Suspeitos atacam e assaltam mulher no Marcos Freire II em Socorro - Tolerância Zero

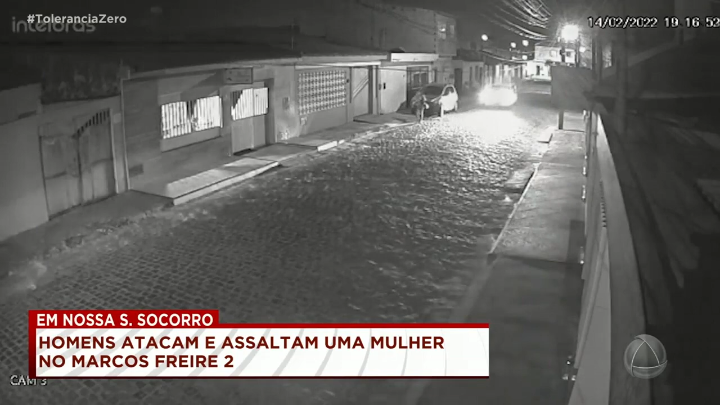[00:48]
No momento em que os bandidos abordam uma vítima, ela reage.
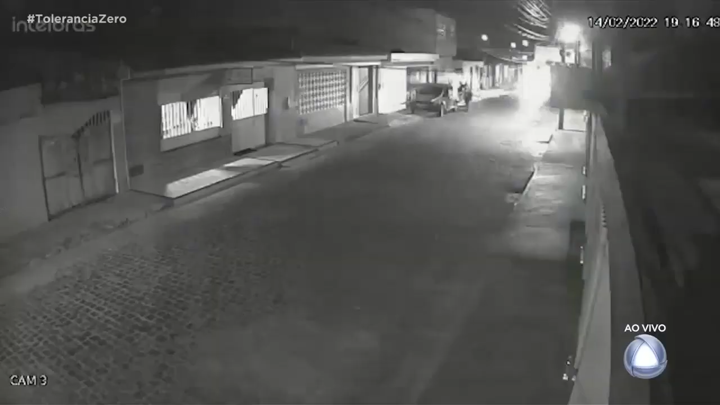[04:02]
Meu Deus do céu, nós podemos observar no relato aí da mãe que houve reação. Nós podemos acompanhar as imagens também. Olha ali, dia 14, às 19 horas e 16 minutos.
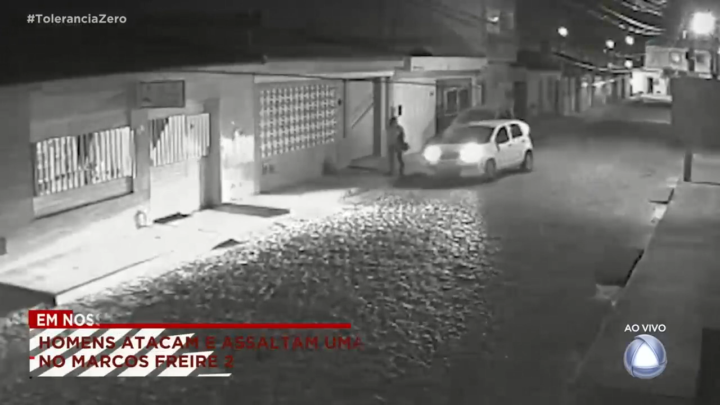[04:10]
Nós estamos abandonados à população. Eu preciso chamar a atenção do senhor e da senhora. Não podemos descuidar.